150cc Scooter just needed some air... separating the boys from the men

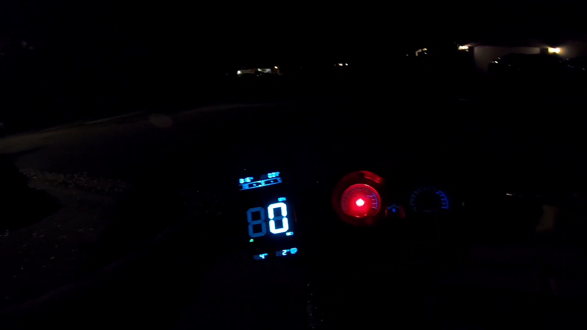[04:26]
God, I feel so uncomfortable with my phone up here. This thing vibrates a lot. Alright. Well, I'll tell you what. Alright.
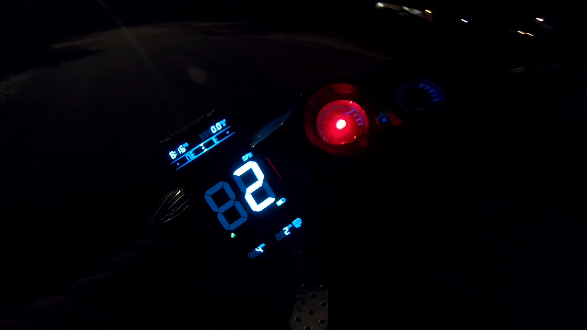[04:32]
When I get on a straightaway, I'll just hold my phone. How about that? When I get on a straightaway, I'll just hold my phone. Oh, she's bogging.
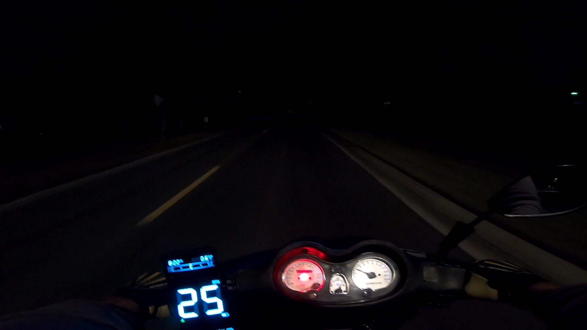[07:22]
She got up to 48. She just needed to breathe. That's all. Alright. Let's take her down a back road here again. Ah, she's got power for days. Earlier, man, she was just complaining. She's got tons of torque now.
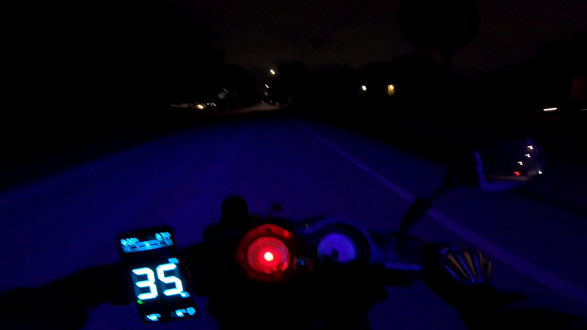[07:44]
Yeah, she loves it. She loves it. She loves it. Now we're going to go uphill and see how she does. Let's give her the beans. Ah, she's moving.